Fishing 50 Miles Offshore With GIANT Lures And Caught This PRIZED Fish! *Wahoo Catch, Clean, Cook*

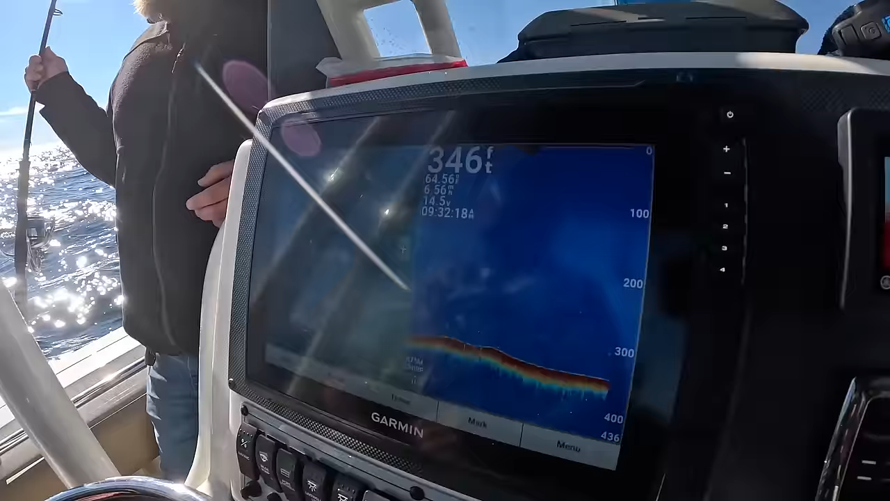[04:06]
On screen: depth 346 ft
See if we, they're like skipping on the surface. Not marking anything right now. Fish, but they can't get out of the water.